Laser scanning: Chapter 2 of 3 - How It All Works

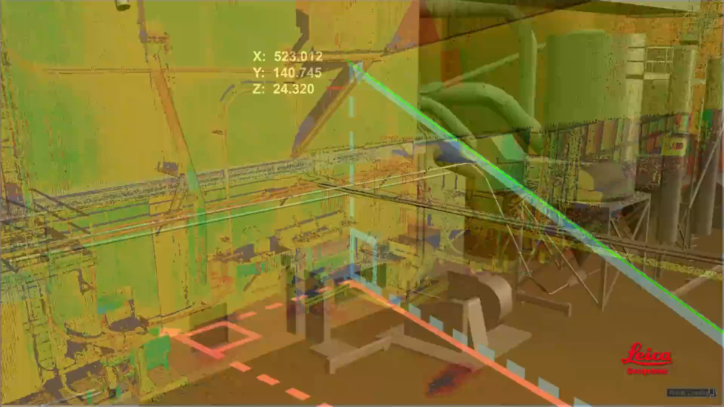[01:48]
The resulting scan is a set of 3D coordinate measurements.
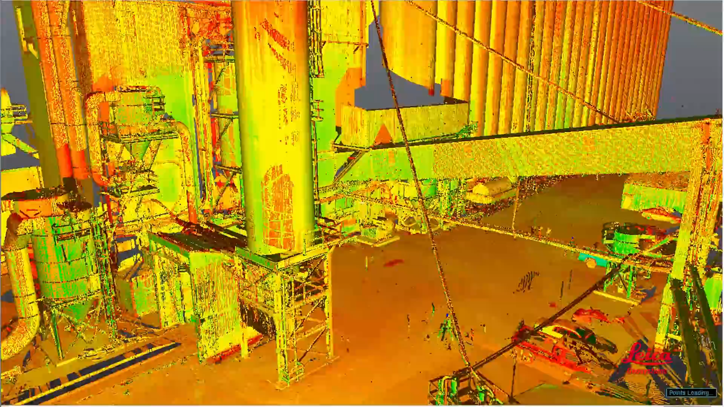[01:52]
It's a detailed 3D representation of the scene, often called a point cloud. And to add realistic texture or color to scans, matching photos can be taken.
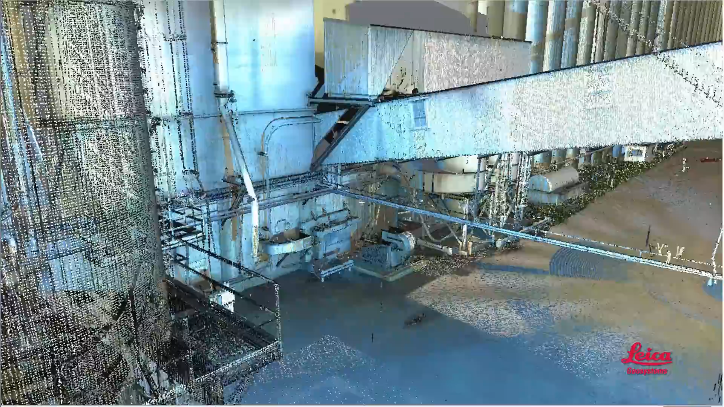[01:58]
Can you tell us how that's done?
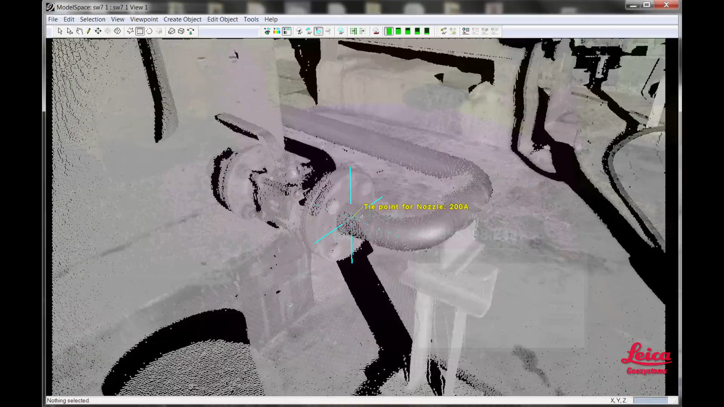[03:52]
high and low points and tie points, sections and profiles,
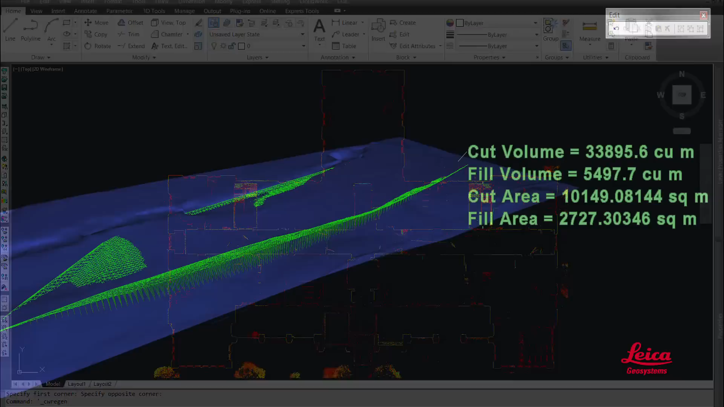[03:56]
volumetric reports, line-of-sight and witness viewpoints, and bullet trajectory analysis. And you can also create more advanced products and deliverables like detailed topographic maps,
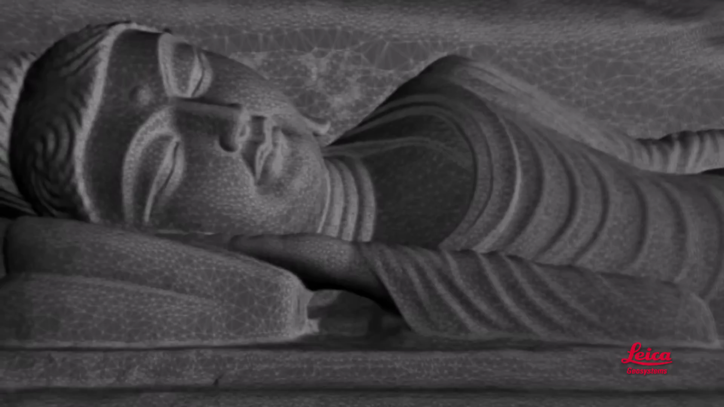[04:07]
wireframe and surface models, isopacks,
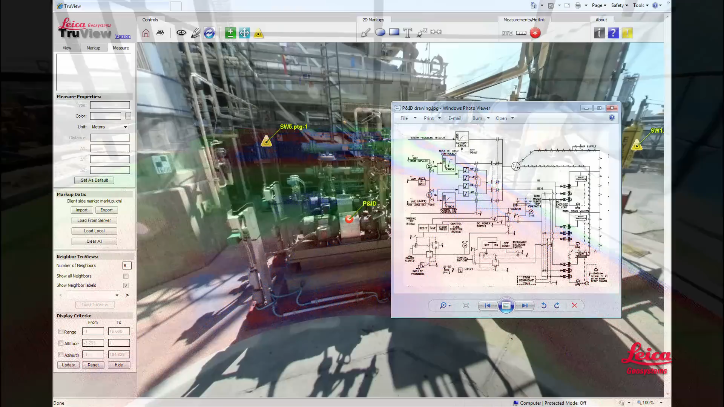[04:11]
links to asset information, fully textured models, fly-throughs,
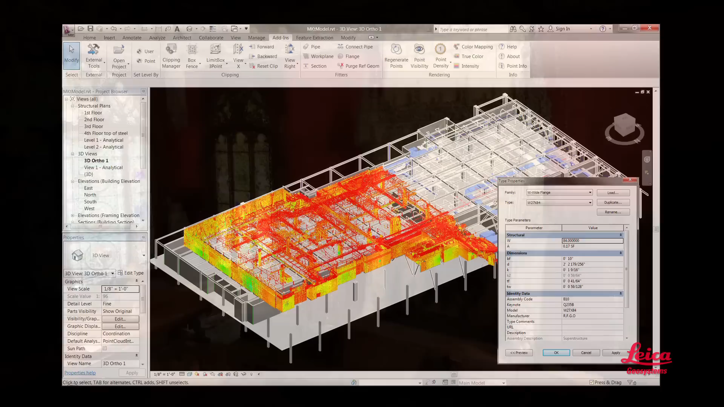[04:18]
fully intelligent plant models, or building information models, BIM. Like scanners, there are different types of software, but the choices are pretty basic.
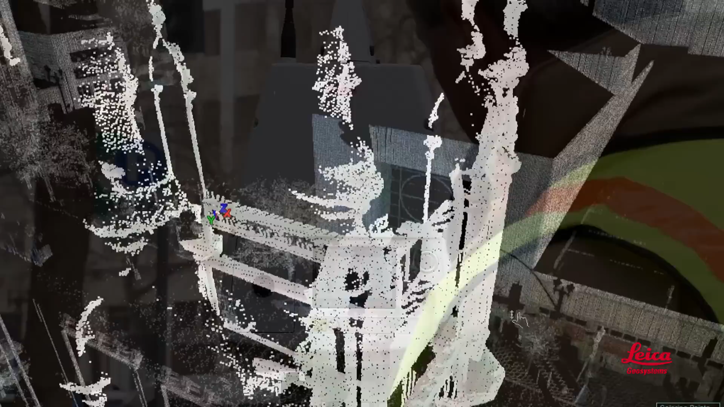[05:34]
One-touch operation, up to one million points per second scan speeds,
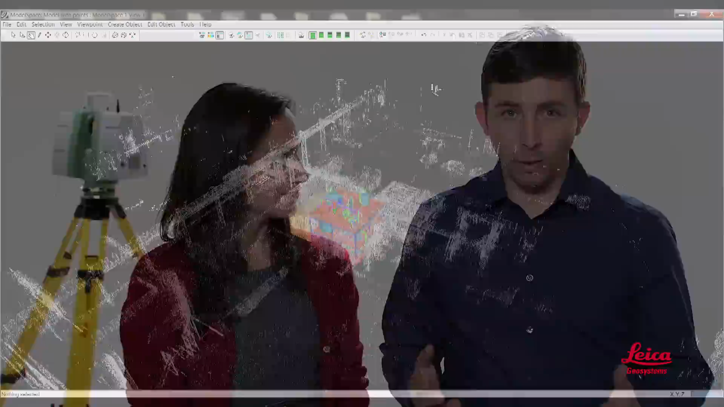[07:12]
model, and do almost anything you want with point clouds,
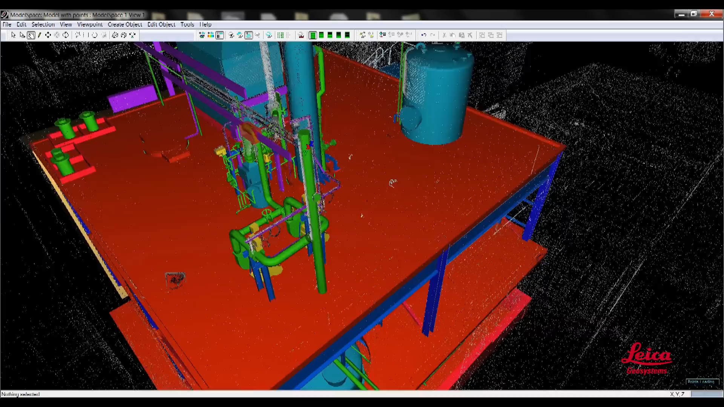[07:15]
from simple projects to advanced ones, efficiently.
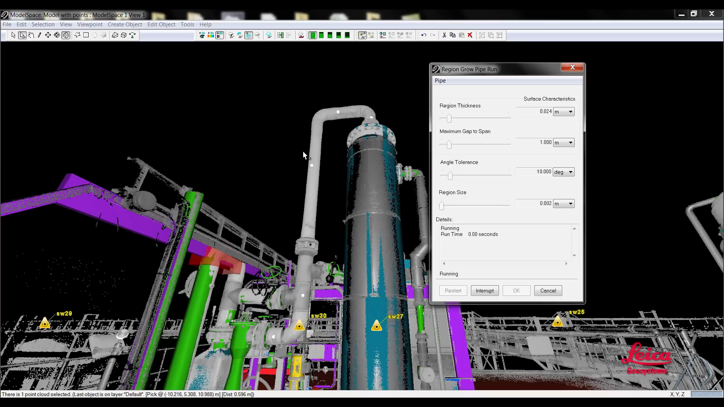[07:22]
Our modeling software is yet another virtual industry standard,
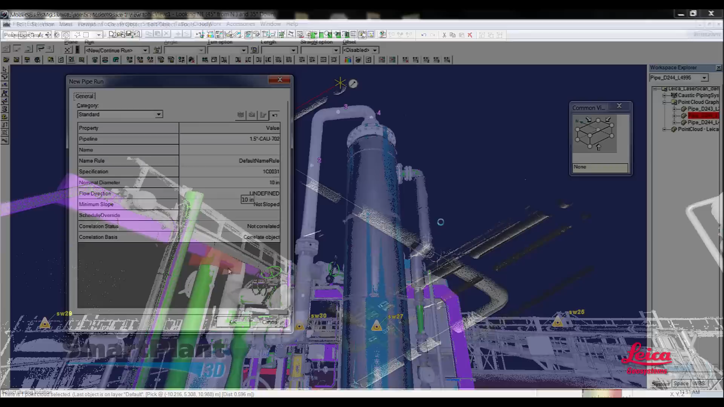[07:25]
and our popular plugins let users work more efficiently with large-scan data sets directly within design,
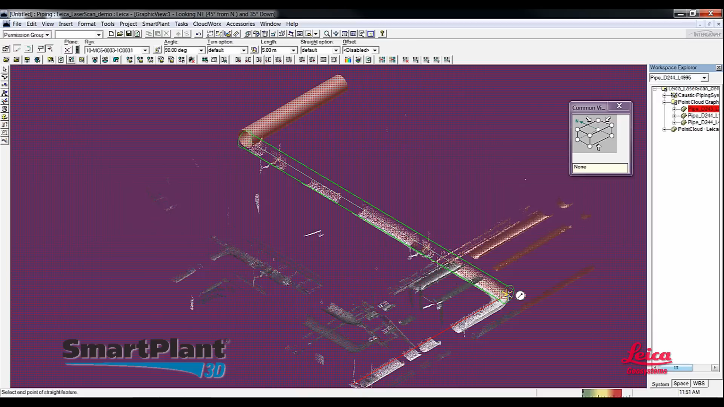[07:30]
drafting, and virtual reality applications. Plug-ins are easy to learn.